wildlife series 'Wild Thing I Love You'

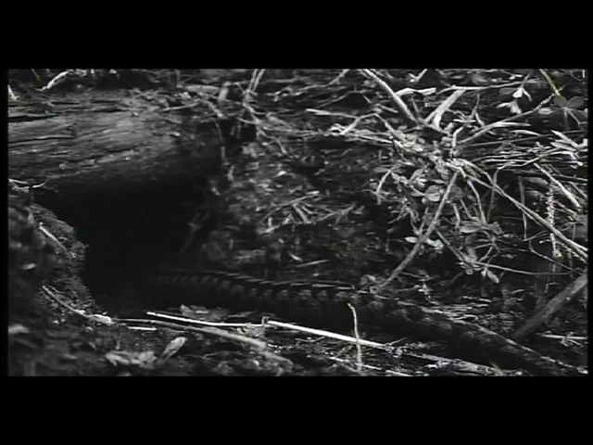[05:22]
I knew they'd like it. I knew it. Look at that. Isn't that just lovely to watch that? Beautiful. That she goes
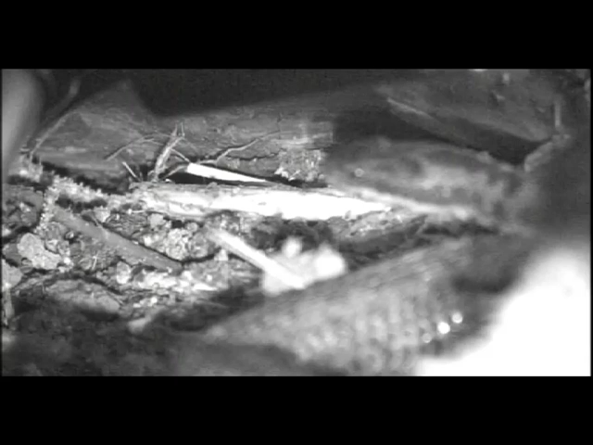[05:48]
God, yeah. Big. Oh, yeah, wow, huge. Look at the size of it.
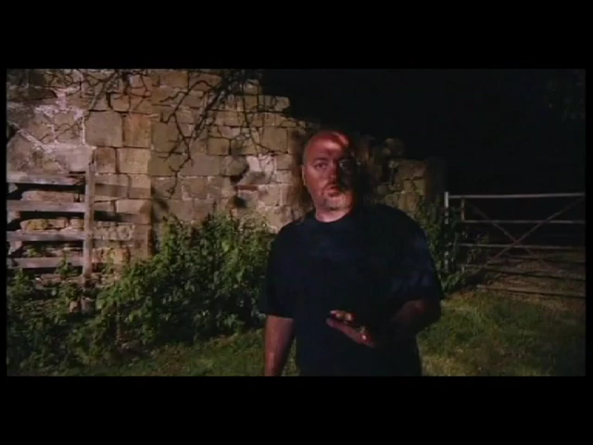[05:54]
The team are installed in front of the live feed monitor in our field incident room.
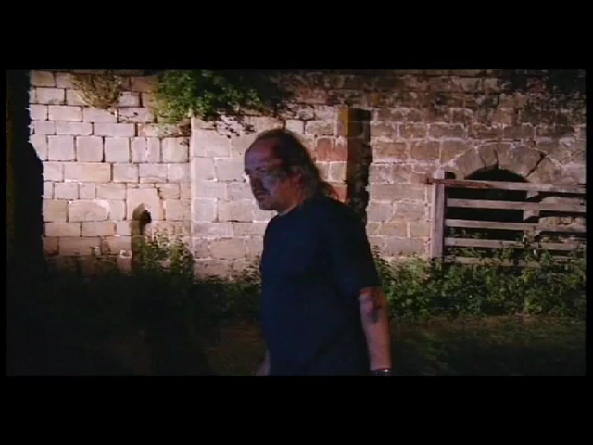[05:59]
So, just going to see what they've actually managed to observe. Anything? Hi again.
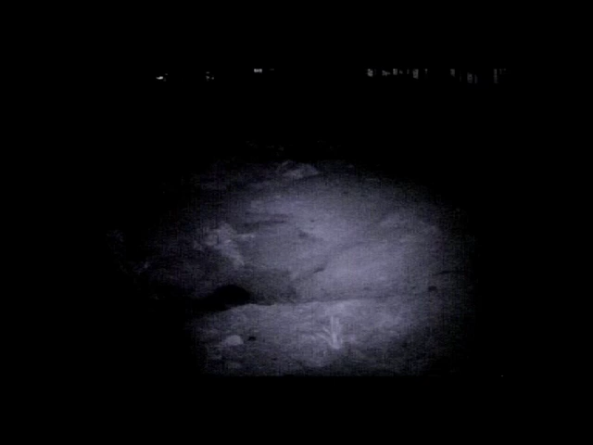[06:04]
There's a movement there. There's a movement there. I think.
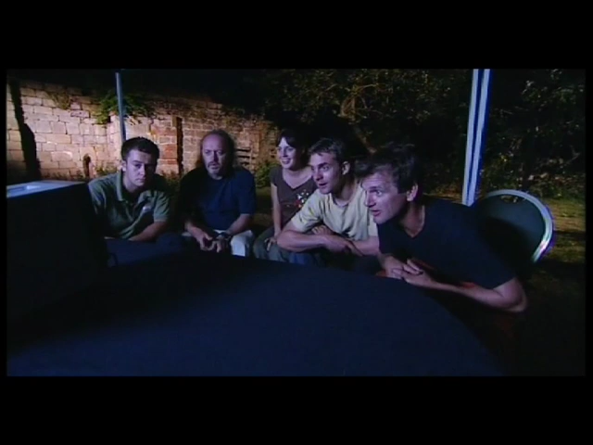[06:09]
Looks like an eye, doesn't it? Hey, you think you're right there, Gemma. It is. There's a tiny movement in there. There's a little snout. Yeah. You see the black and white, can't you?
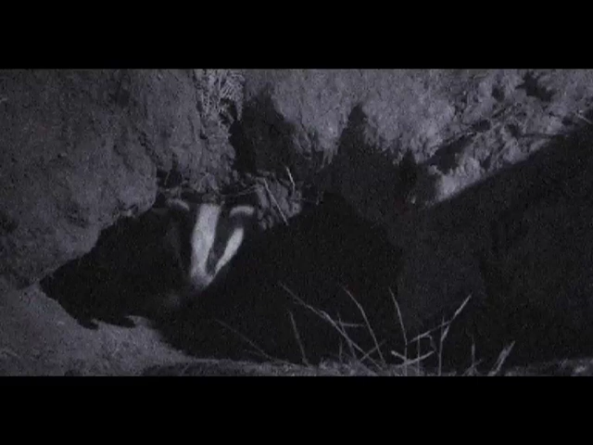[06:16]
Oh, yes. Yeah. Yes. Oh, here he comes. There he is.
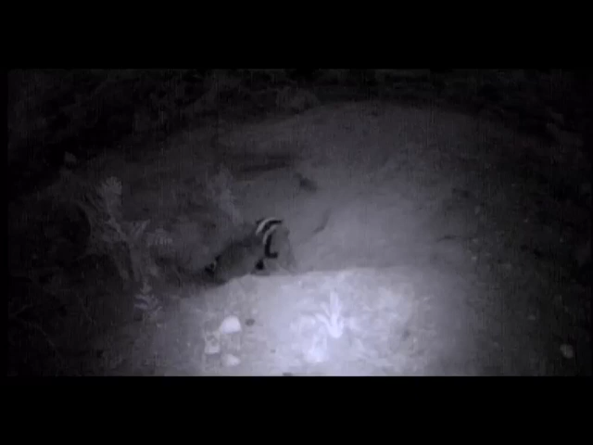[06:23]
Anything about?
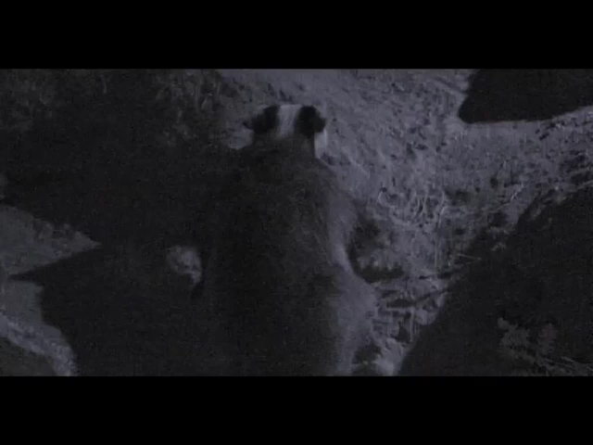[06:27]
There's another one. There's a small one. There's one there as well. The ones look smaller behind, though. The little set of eyes coming out. Yes, I think we've got a mother and two cubs there.
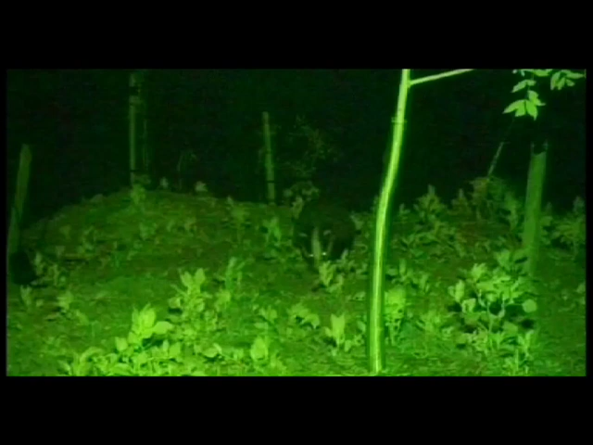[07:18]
Look at that. That is on top of the set. Oh, look at that, it's brilliant.
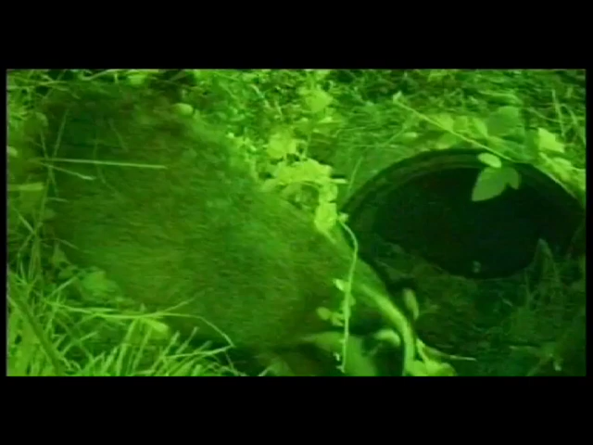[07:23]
He's thinking about going in. Go on. Go on. Go on, you know you want to. Go on, his head. Go on, go on, son. Go on, all the way in. Yay, look at that. Look at that. That's brilliant. That's brilliant.